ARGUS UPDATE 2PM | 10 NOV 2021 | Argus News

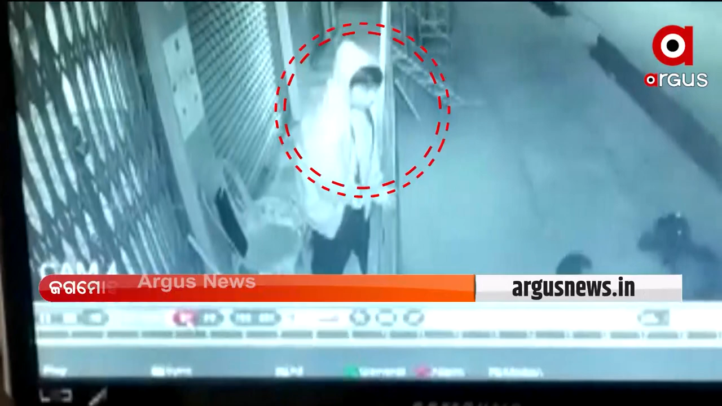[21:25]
एवे CCTV रे कोईध होई छे राजधनीरा जगा मोहन नगरु एमिती दुरुष्या सामनावक आसीतिवा बले,
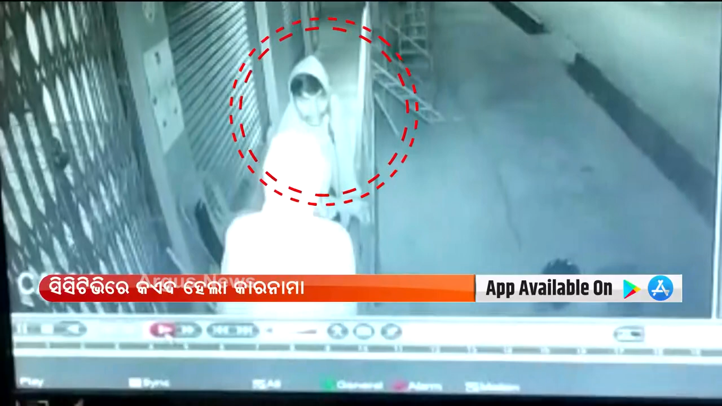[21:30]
केव माने आक्रमण करीचोंती एजैंस पस्टो हुई नाहे CCTV भीजुआल सामनावक आसीतिला माध्य हो अभिजुक्तों कुछ इन्हट्ट करीबारे कमेशनेर्ट पोलीस बिफड होई छे गटना तलकुजाई खंडगरी पोलीस खाली हातरे फेरितिवा देखिवा कुई छे